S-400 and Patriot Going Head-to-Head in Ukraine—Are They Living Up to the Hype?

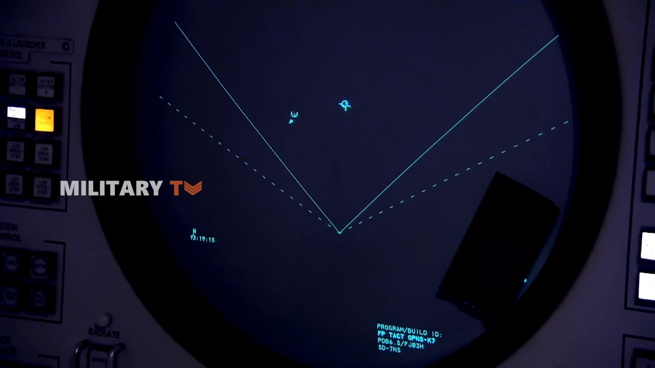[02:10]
capable of tracking multiple targets simultaneously, a feature crucial for modern warfare.